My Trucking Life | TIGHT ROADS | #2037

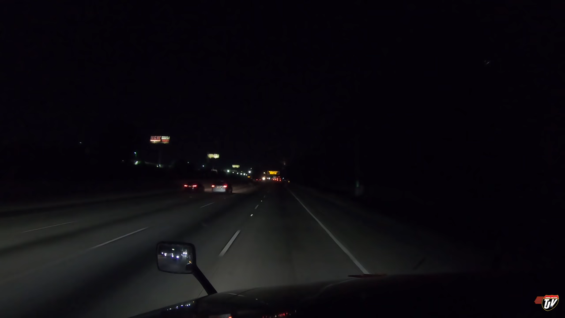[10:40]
Just a little ways further to go here, and I'm going to be staying outside the city tonight. What does this sign say? Masks are in. Masks are in. Everybody is wearing them. Oh, I get what they did there. Trying to be cool. Masks are in, man. Everyone is wearing them. Really? Really?